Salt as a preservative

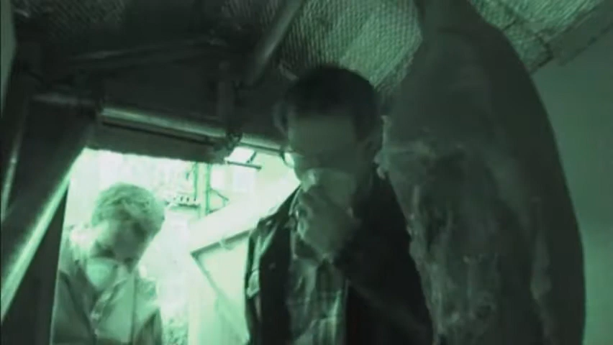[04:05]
I don't know why, but the idea of being in the dark with this thing is extra terrifying. With the door closed? Yeah. Pull it shut.
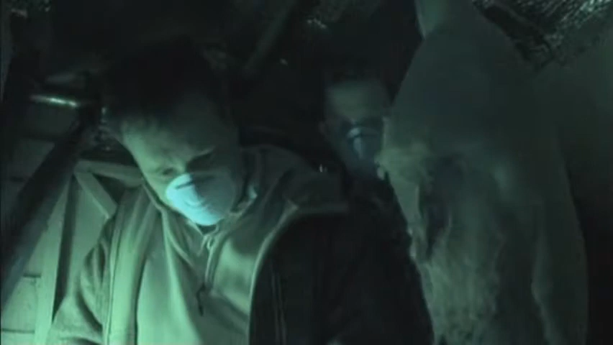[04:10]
Oh, yes. So, you can see at the carcass there,
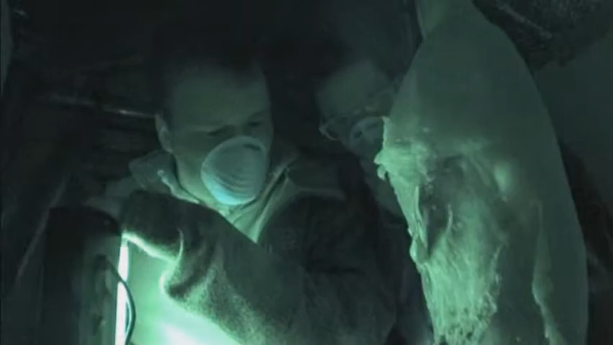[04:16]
where the UV light is hitting it,
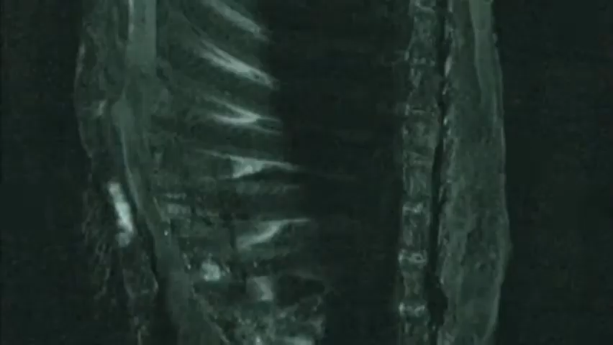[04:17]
you're getting fluorescence in a lot of places on there,
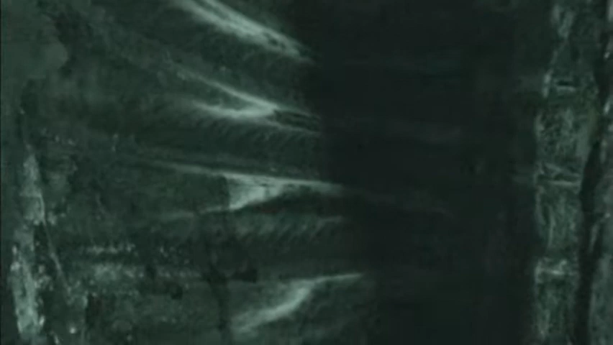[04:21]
so that's consistent with the growth of a bacterium called Pseudomona, so it's a very common organism on meat that leads to spoilage,
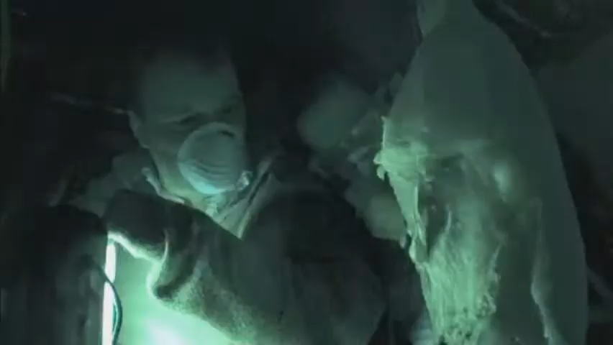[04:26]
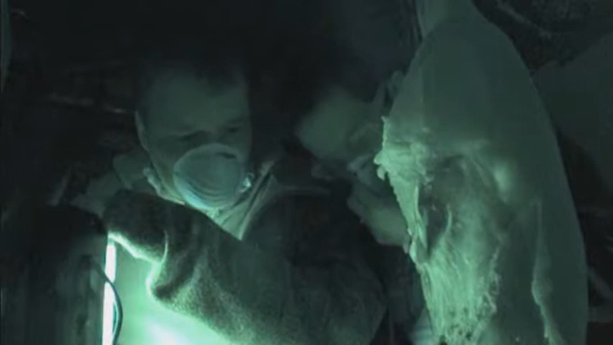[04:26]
and it produces a fluorescent pigment, so that sort of reveals that the growth of the bacteria is really quite substantial on there.